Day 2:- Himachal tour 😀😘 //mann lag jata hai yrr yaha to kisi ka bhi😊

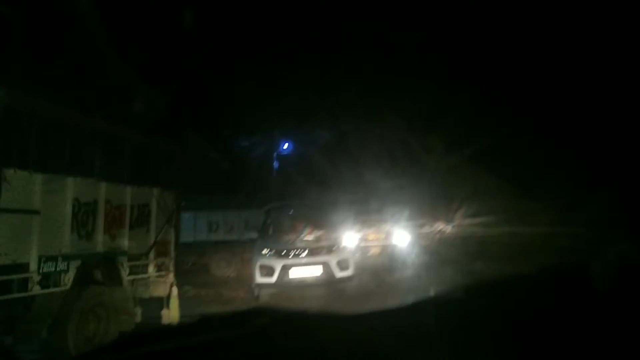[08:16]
35-30 किलोमीटर इधर, मतलब नहान वाला रोड है, नहान को जा रहा है चमटा नहान, ये जा रहा सीधा,